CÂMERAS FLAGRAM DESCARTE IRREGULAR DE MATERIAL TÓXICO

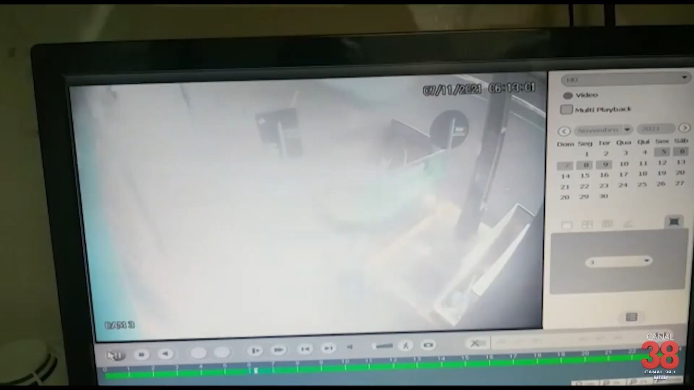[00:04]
E agora, uma imagem de um flagrante de descarte de lixo.